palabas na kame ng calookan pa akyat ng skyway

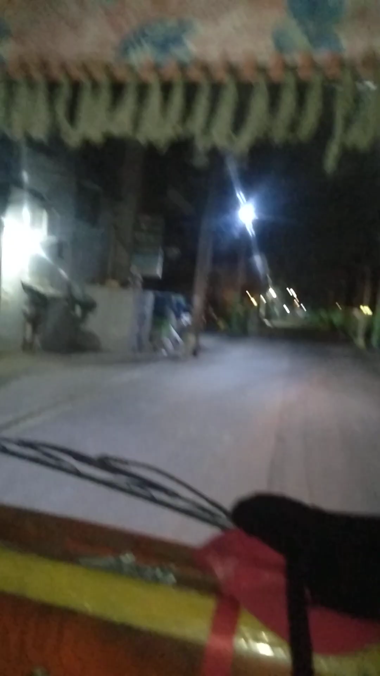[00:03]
gabi sa inyong lahat. Ito naman tayo sa bagong vlog. Palis na kami. Punta na kami ng Bulacan. Gabi na.
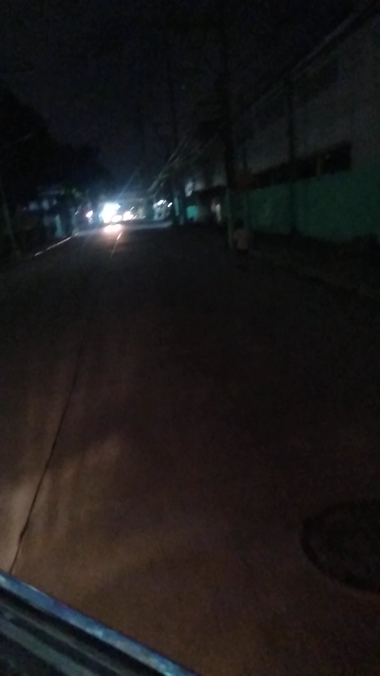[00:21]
Ito na, galing Caloocan. Punta na kami ng Bulacan.
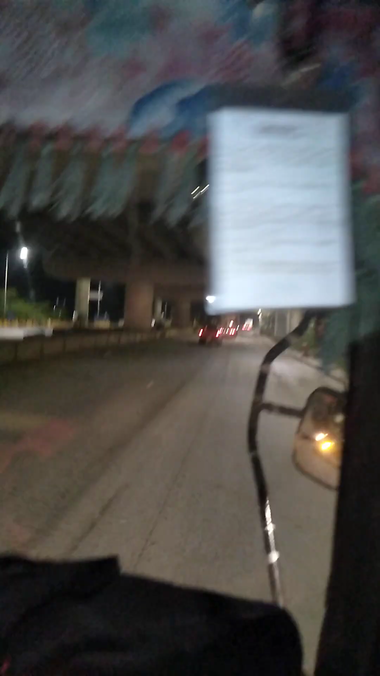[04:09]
No, papuntang Inlex. Maganda magbiyahe pag gabi.